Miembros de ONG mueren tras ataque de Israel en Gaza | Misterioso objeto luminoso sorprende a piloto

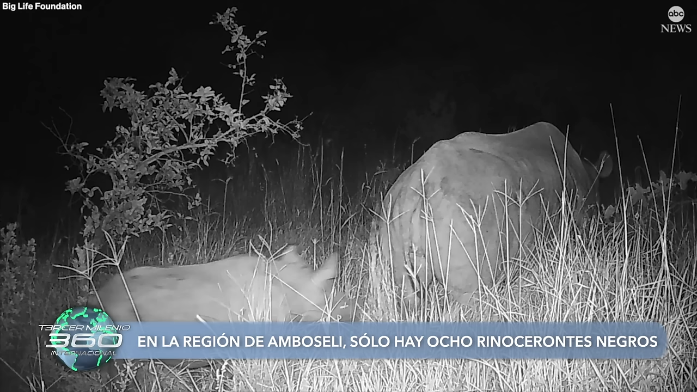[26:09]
En el caso de la región de Amboseli al sur de Kenia, en la cual vive este pequeño rinoceronte negro,
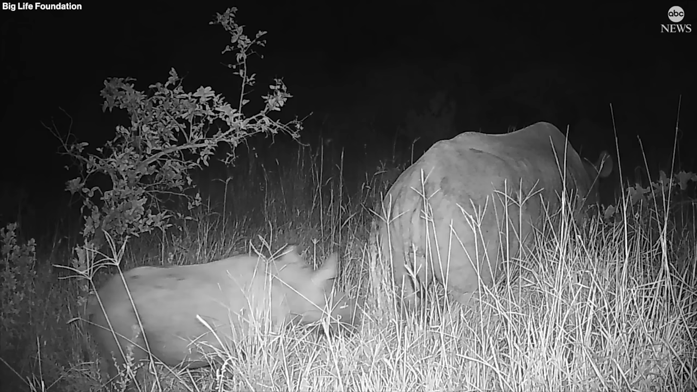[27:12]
Además, quieren asegurarse que esté prosperando para convertirse en un miembro permanente de este grupo antes de otorgarle un nombre.
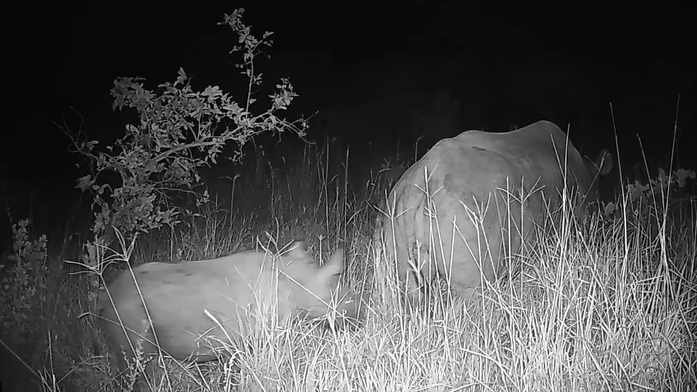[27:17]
Aunque parece ser que hasta el momento este pequeño rinoceronte
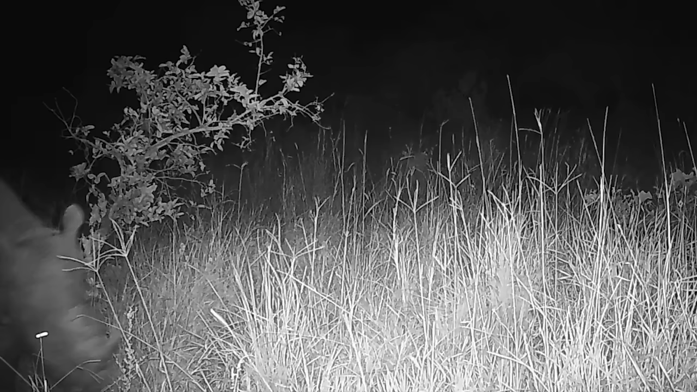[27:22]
se encuentra sano y en buenas condiciones para seguir con su desarrollo. Información para Tercer Milenio 360 Internacional.